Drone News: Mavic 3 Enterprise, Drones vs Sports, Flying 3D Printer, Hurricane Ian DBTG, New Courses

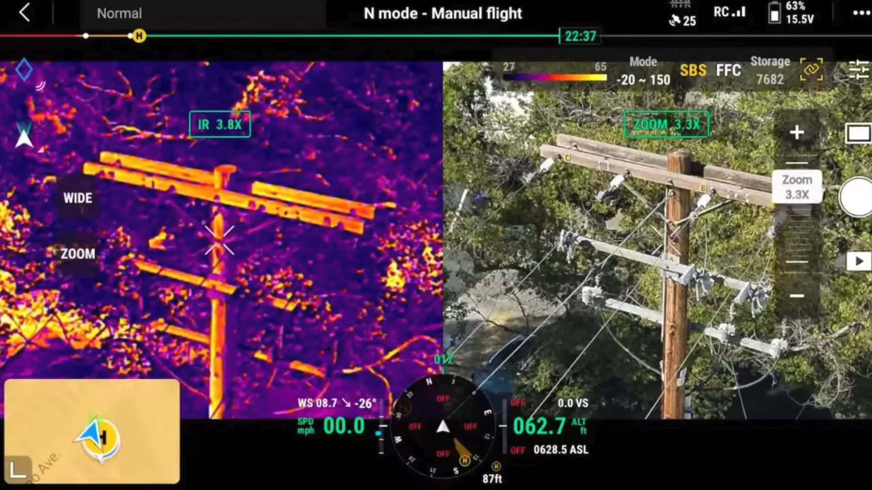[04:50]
You have the ability to split the screen and zoom in at the same time,